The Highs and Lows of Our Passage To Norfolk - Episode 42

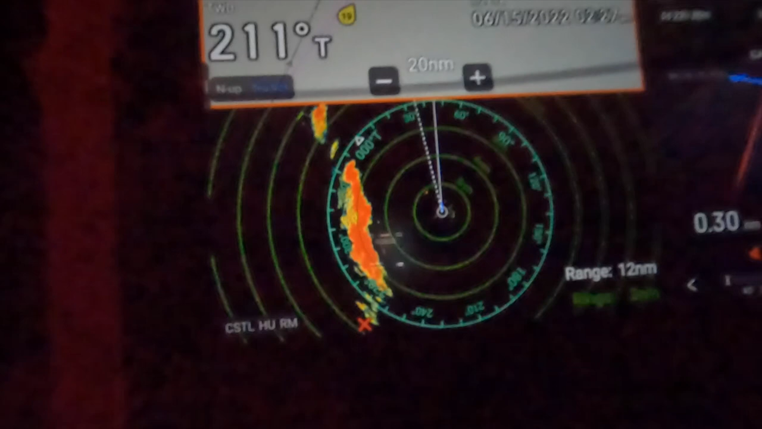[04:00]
A little storm on the radar. This was not a little storm, as it turned out.